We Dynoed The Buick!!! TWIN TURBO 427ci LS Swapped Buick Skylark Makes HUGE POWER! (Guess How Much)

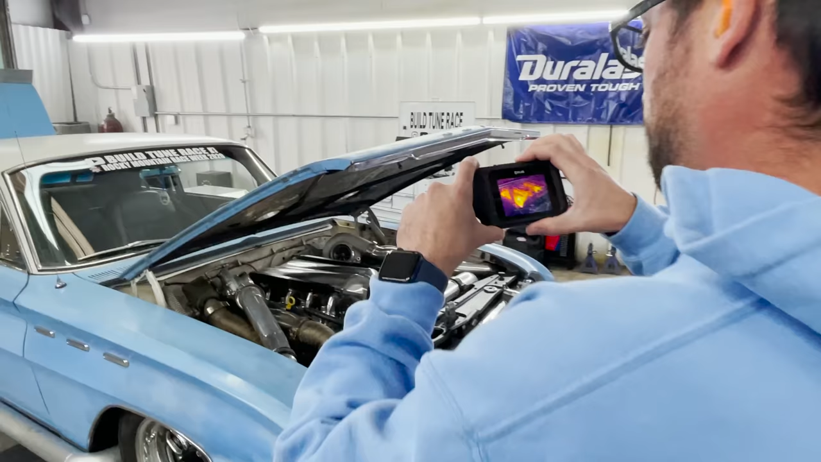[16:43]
Carter's got his handy-dandy, what do you call that thing? Handheld thermal camera. Thermal camera. Infrared. Woo! That's pretty sweet. That's pretty cool.